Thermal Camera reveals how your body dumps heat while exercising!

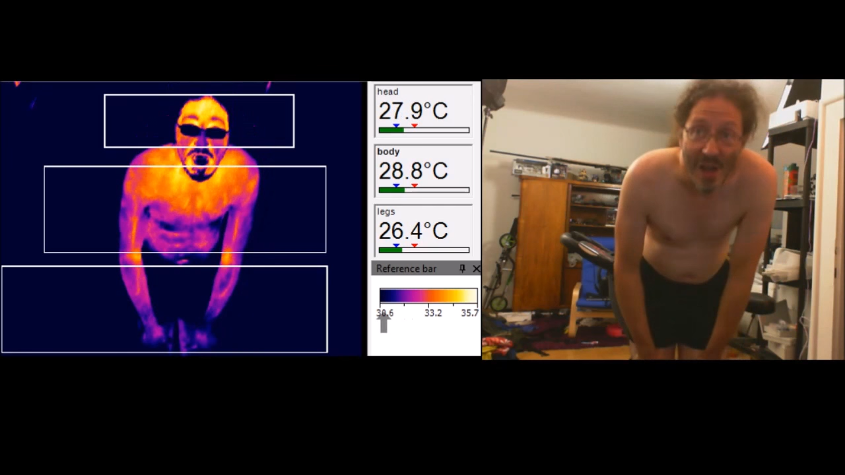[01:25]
Okay, so what you've got here is the human body in the infrared.
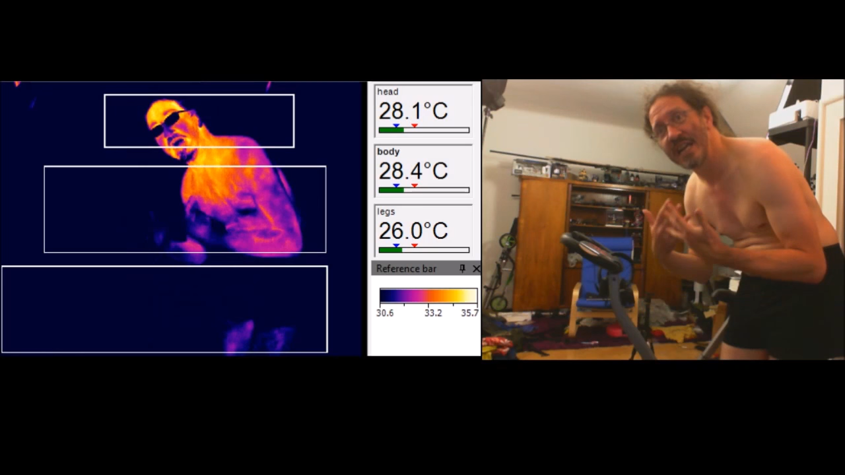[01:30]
And what I'm going to show you is how the body actually dumps the heat when it's doing exercise. So I mean, this is the more or less rest body, you know, the head and the shoulders, they're actually putting out quite a lot of heat.
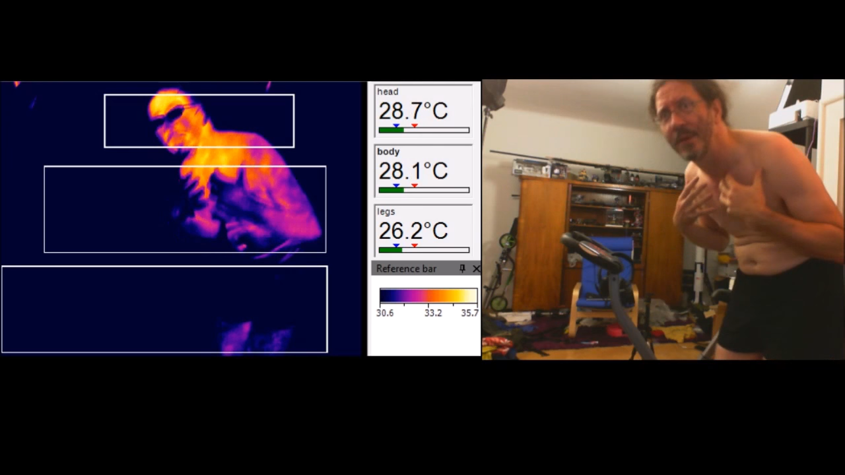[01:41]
And you even see where my, I've got some fat here, because it's really quite well insulated compared to the belly button there.
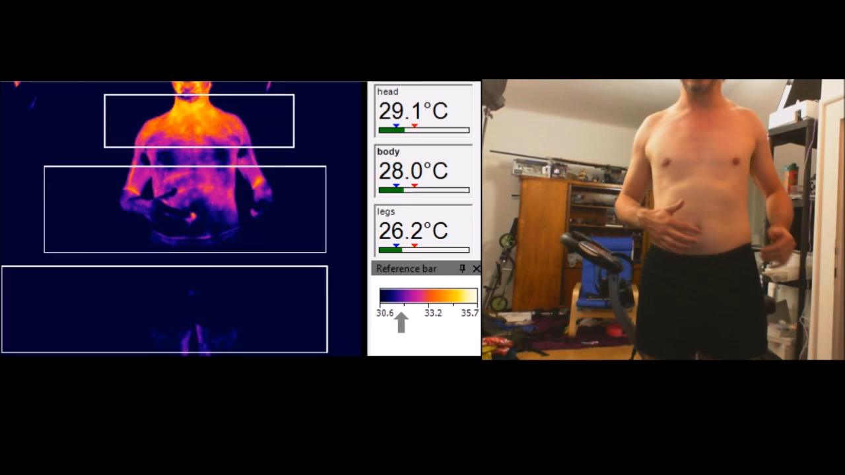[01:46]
Anyway, so what I've got here is an exercise bike.
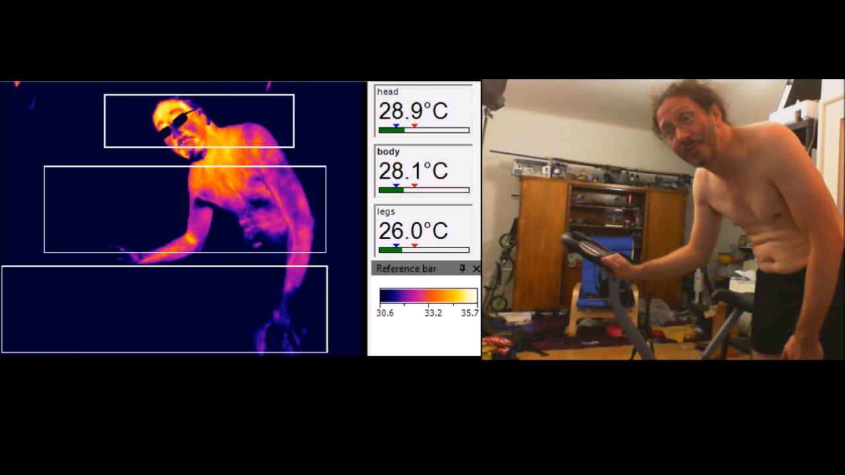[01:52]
And I'm going to do some pedaling on this. And I've got three zones set up here. The one here is my head, which is kind of the hottest at the moment. The next one down is my body.
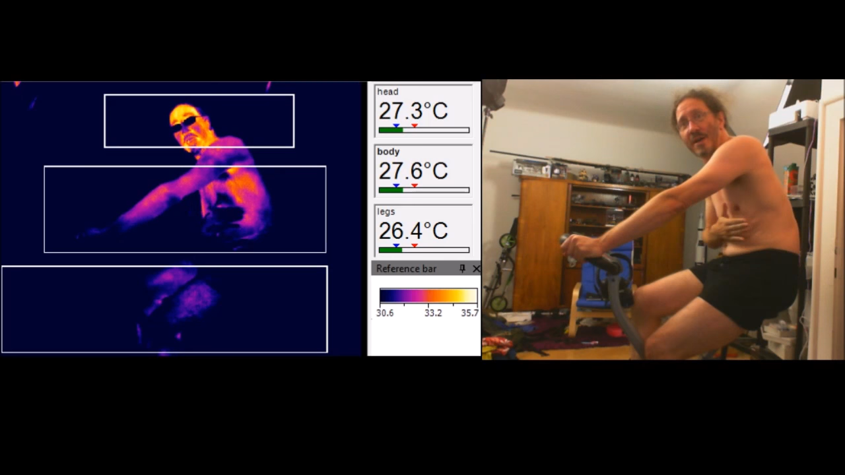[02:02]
And that's the hottest spot in it there. And that down there is for my, ow, oh, oh, oh, oh, oh, down there is for my legs.
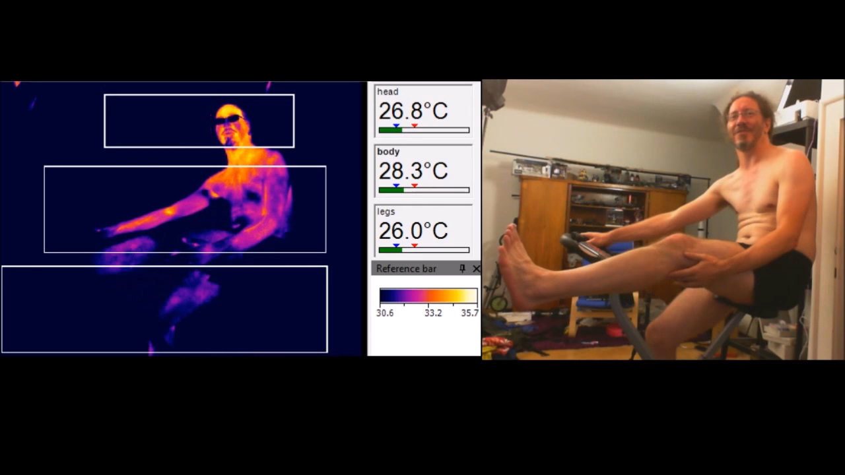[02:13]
Oh, right. So now I'm going to do some exercise.
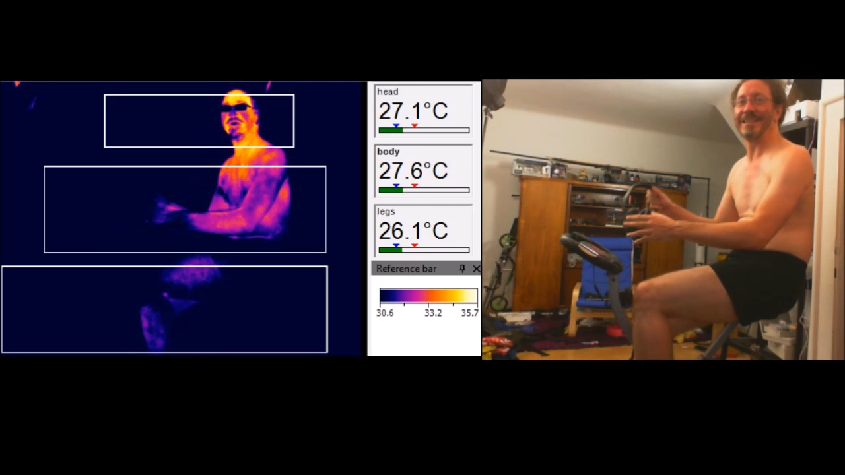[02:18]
Okay, so let's see how my body heats up.
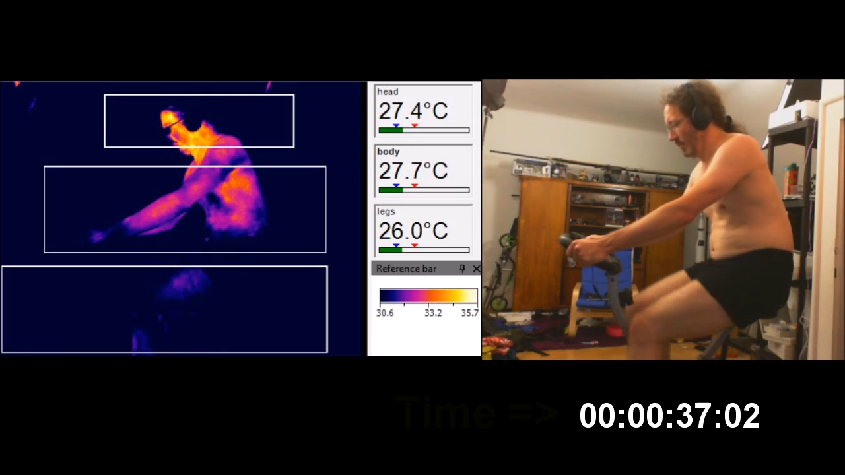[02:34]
So initially I start pedaling and then I start looking at my arms.
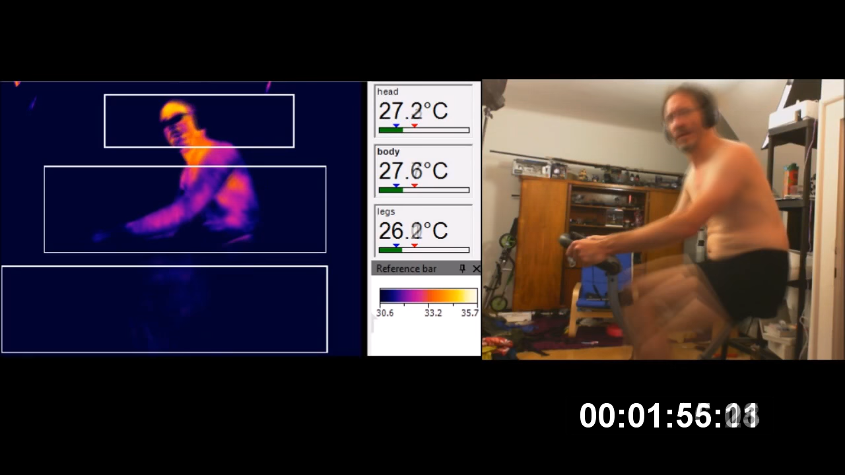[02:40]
Right, my arms. My arms are getting colder. And it's like, I keep on thinking, that can't be right.
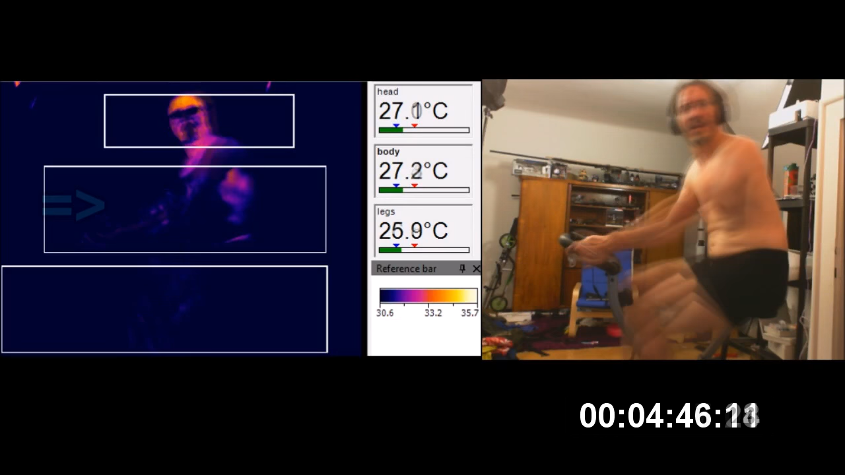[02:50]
There must be something wrong with the camera. There's a thermal drift on it or something, but my arms just keep getting colder and colder and colder. Then something weird starts happening.
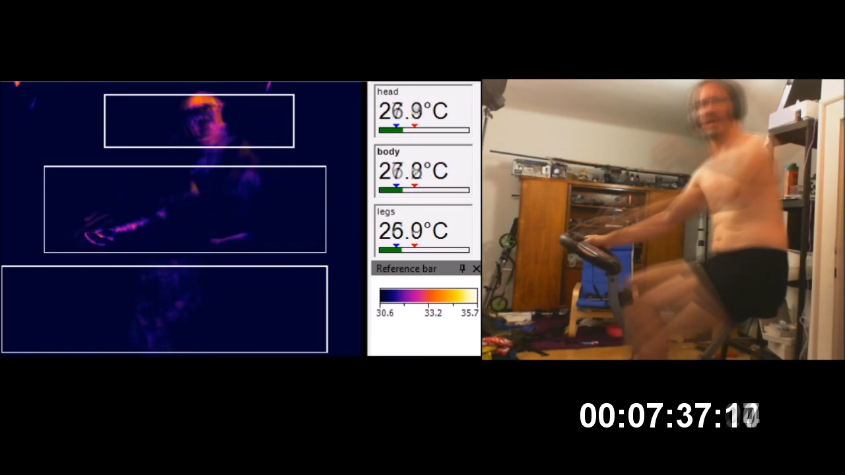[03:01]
It's like, huh, there's little spots in my arms. So I'm going to hand it out. So what the hell? What the hell's coming on my arms? They're getting all blotchy.
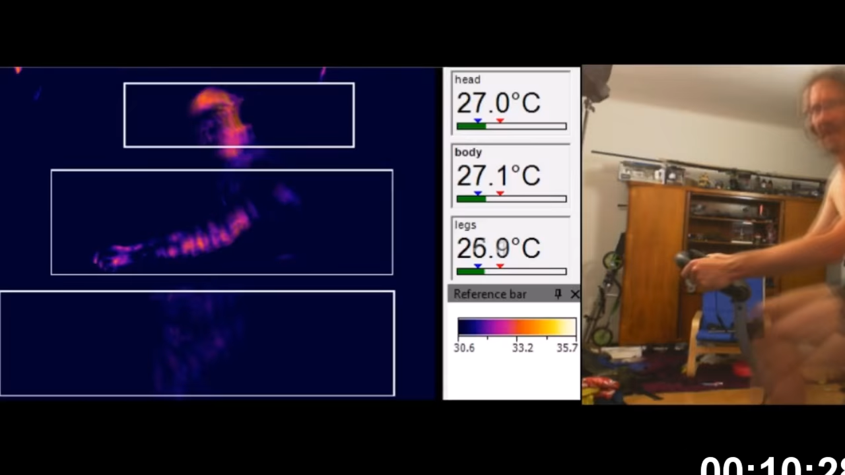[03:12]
And it's getting blotchy-er. And it's growing.
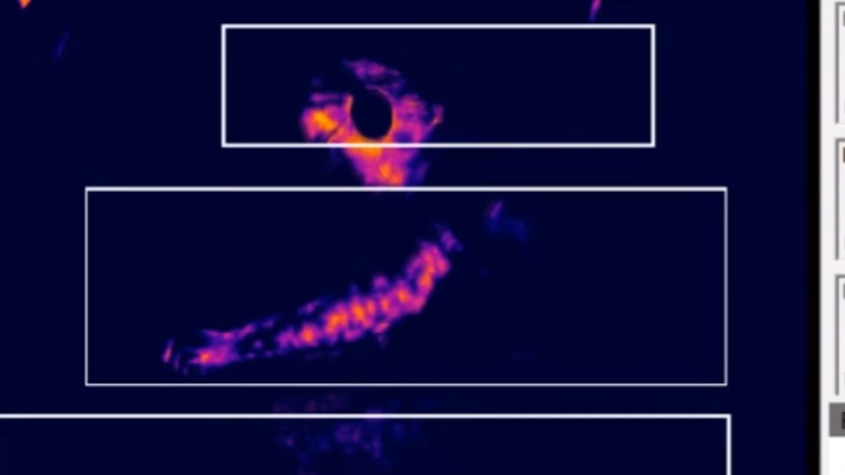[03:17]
It's like, what the hell's going on with my arms? And then you look closer and you start to see the blood. You can see the blood moving through the veins.
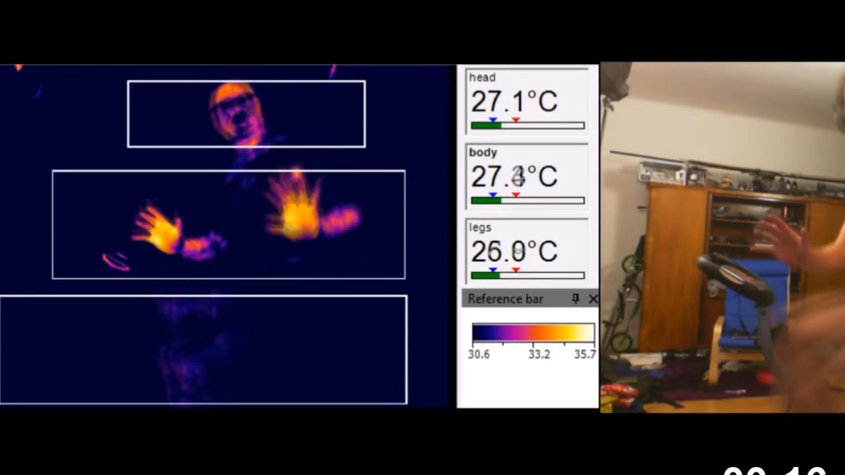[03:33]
And they just get hotter and hotter and hotter until almost all the heat is being pumped out from the arms.
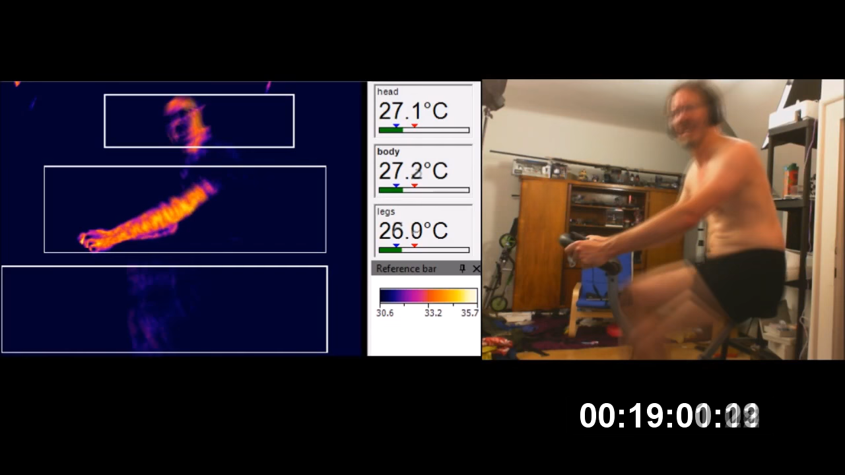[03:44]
Here we are coming up on 20 minutes of exercise.